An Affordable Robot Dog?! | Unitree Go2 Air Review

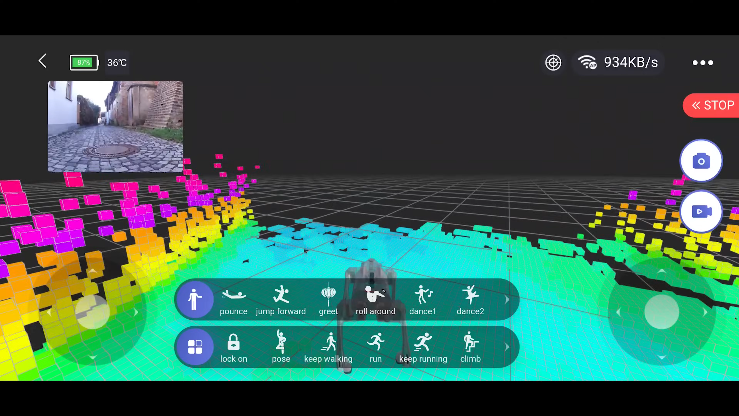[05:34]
In a 3D environment. And the actual robot movements do correspond to the walking animation in the app.